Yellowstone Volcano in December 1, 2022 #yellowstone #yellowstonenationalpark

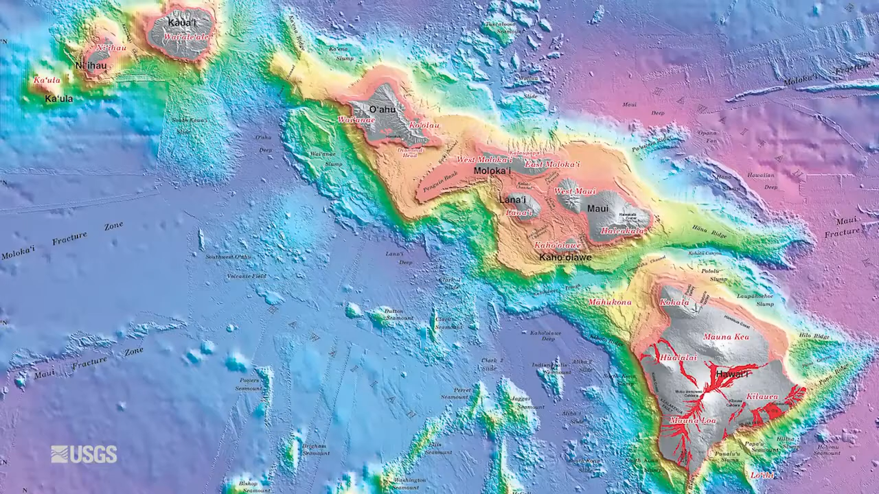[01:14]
In Hawaii, this is a trail of old islands and seamounts that stretches all the way back to Russia and Kamchatka.